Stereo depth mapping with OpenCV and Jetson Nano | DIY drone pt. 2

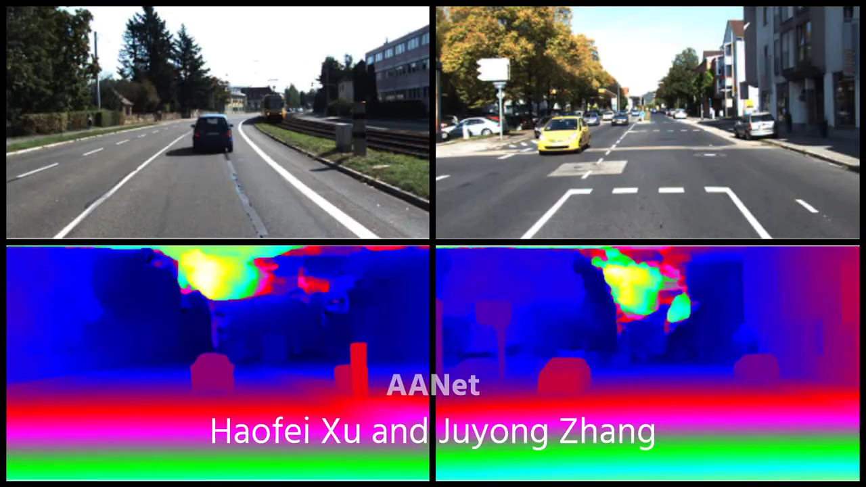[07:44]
which is AA net, to do inference and estimate depth.